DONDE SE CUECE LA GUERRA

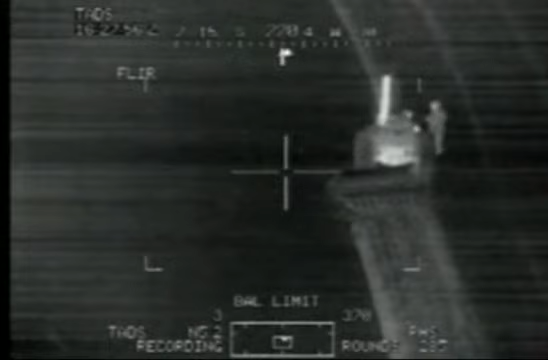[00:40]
Range, fine. Range, auto. All right, got auto range on it.
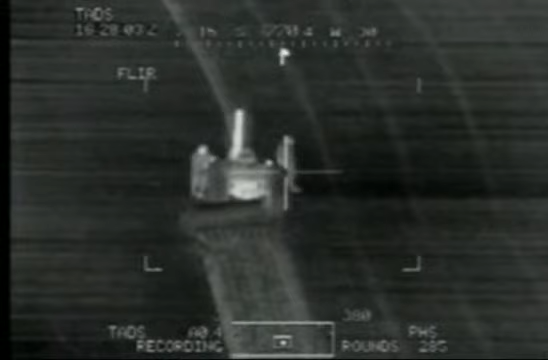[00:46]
Roger. Yeah, hit him. Got him. Good.
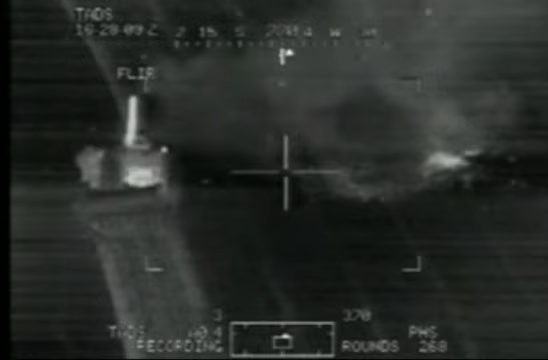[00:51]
Second one. Hit the other one.